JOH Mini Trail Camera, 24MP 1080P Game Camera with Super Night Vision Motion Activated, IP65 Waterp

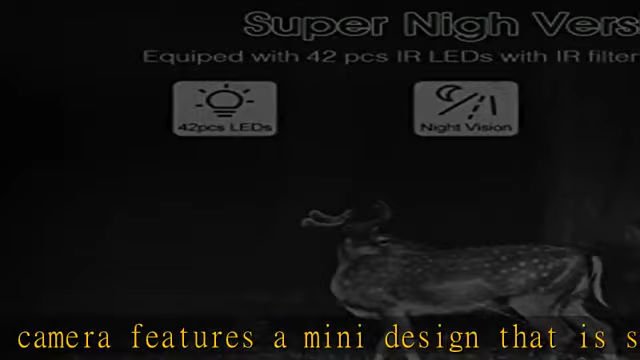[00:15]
light bulb 1080p video and 24 mp stills resolution the game camera provides 1080p video with sound and a stunning 24 mp still image resolution giving
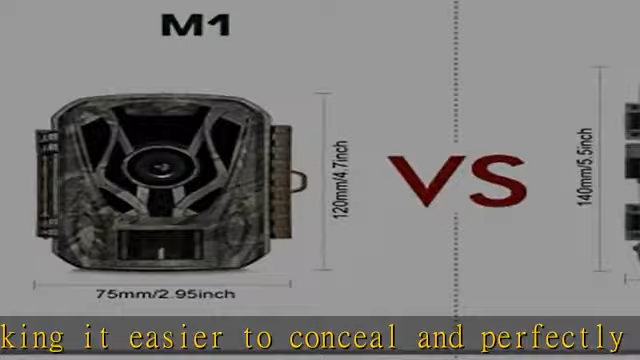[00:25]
superb picture quality with remarkable clarity and color reproduction an
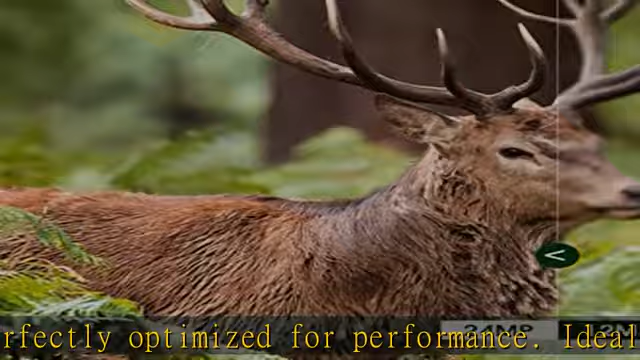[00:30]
lcd color display allows you to view photographs immediately on the camera light bulb ultra
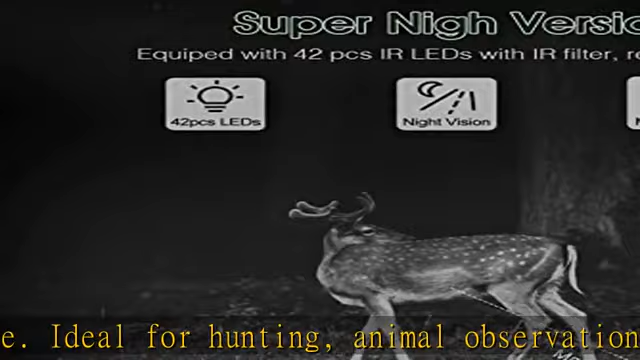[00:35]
fast trigger speed once moving targets enter the pir sensor scanning range max up to 50 feet slash 120 degree the